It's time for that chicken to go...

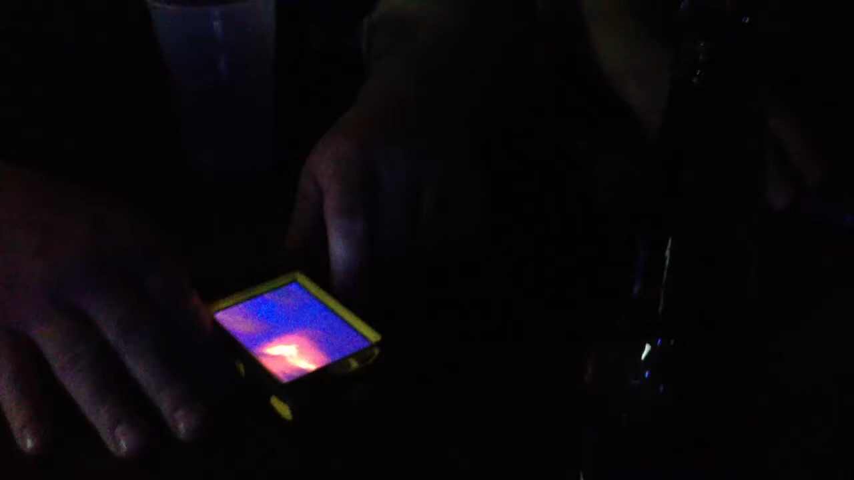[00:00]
There's chickens that's inside his house. What? Baby chickens, and this is a...
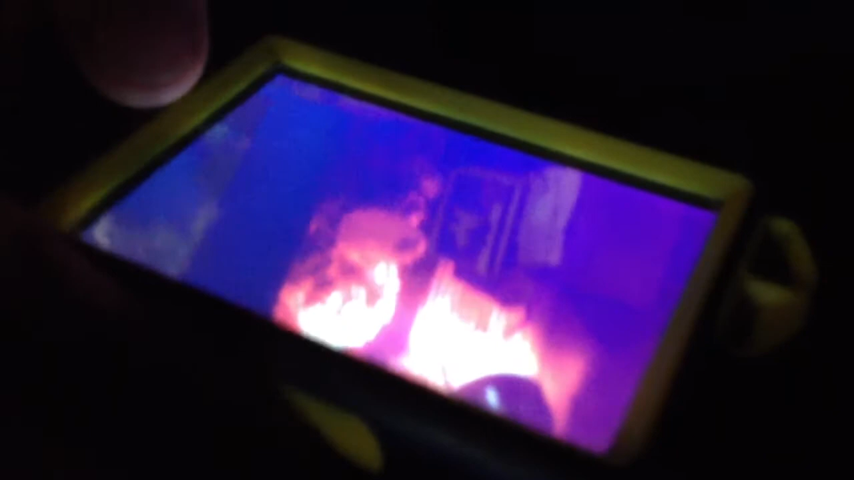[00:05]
This chicken here has lost a leg. One of the dogs did it off. I was like, I didn't even recognize it.
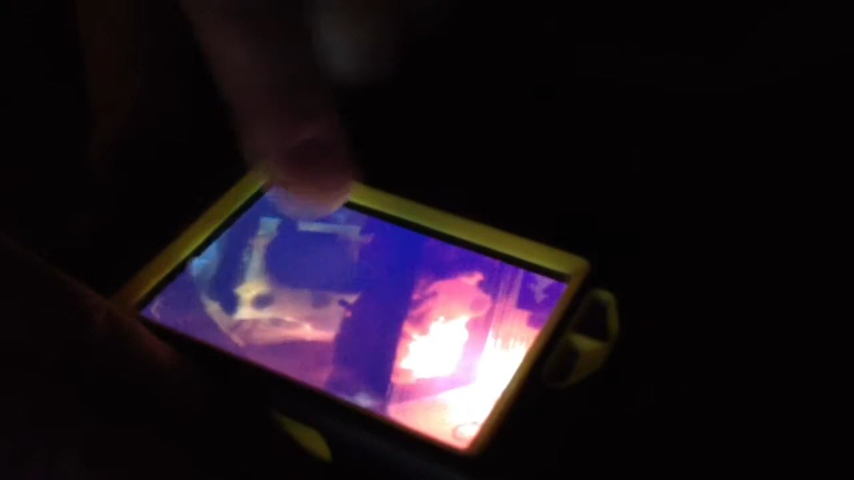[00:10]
Ultimate sadness. What is it? It's a chicken that they put in a harness system because they've got a leg to it. It's time for that chicken to go. It's in the pot.
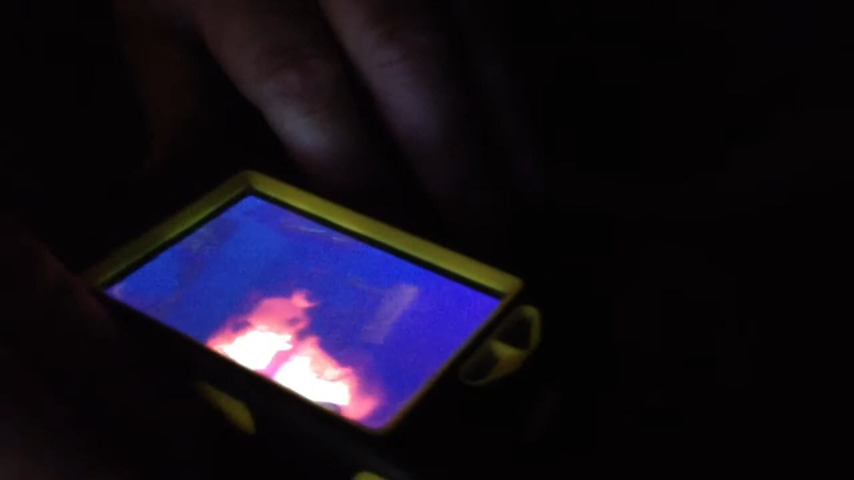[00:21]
It's time to eat that chicken. All right, lost one of those. Here's the porch.